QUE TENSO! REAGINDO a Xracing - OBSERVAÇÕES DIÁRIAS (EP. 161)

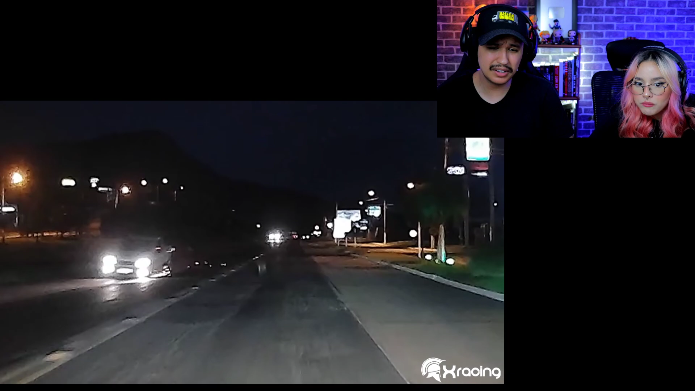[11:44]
Nossa, ó, soltou a roda. Mano, você pega em alguém.